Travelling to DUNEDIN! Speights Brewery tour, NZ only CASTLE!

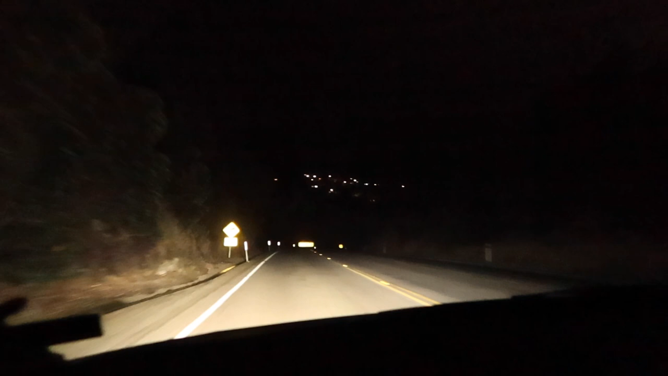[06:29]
so we're just um ellie's driving now i'm driving um so we just got to dunedin um it's about quarter to ten in the evening we just missed a really nice view of all the houses yeah so we're just dropping down now into dunedin which is pretty cool view from the top of the um top of the mountain or top of the hill yeah so oh watch out eddie's driving um yeah so taking a little while to get here about four and a half hours because we stopped off and got some dinner